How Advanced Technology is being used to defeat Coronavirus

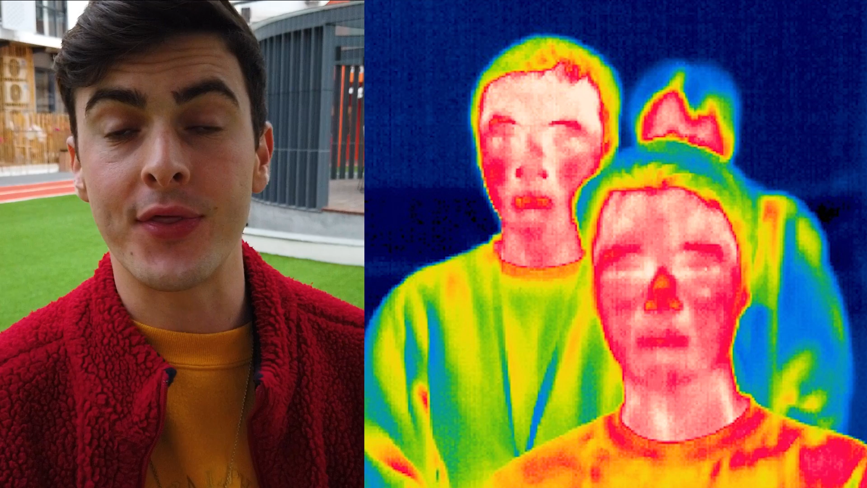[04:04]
They're actually using thermal sensors to show if people have, you know, low-grade fevers and, you know, they might be taken aside if they are shown to be showing excessive sort of temperatures and fever-like symptoms.
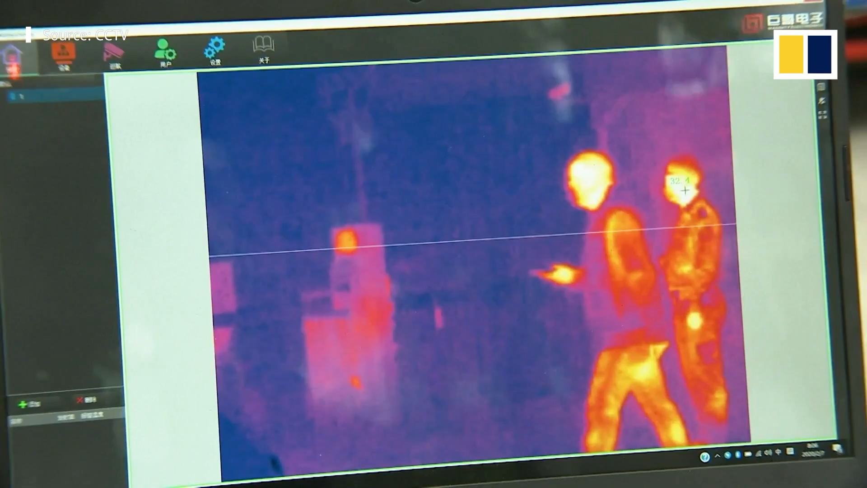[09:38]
So again, they're scanning with thermal sensors to see sort of the temperatures of people, um, in case, you know,